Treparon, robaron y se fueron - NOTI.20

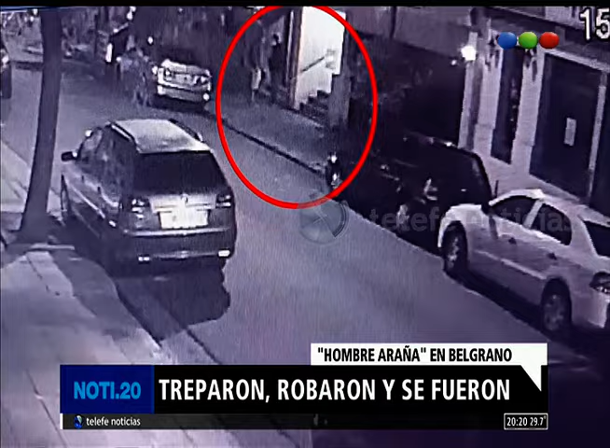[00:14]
Estamos hablando de pleno corazón de Belgrano. Fíjate vos, allí en la calle Arcos al 2000, y de repente hacen esta pirueta. ¿Viste cómo ves amurallados los primeros pisos de muchos edificios? Como si fueran cárceles. A caballito lo llevan, mirá. Claro, si tenés PH al lado, tenés un edificio al que se puede trepar, aún más amurallados, segundo y tercer piso. Depende de cómo es la configuración del edificio. Claro, porque a veces se utilizan como escaleras. Y no hay una denuncia, ¿sí? No hay una denuncia en la comisaría porque, ¿qué comisaría es?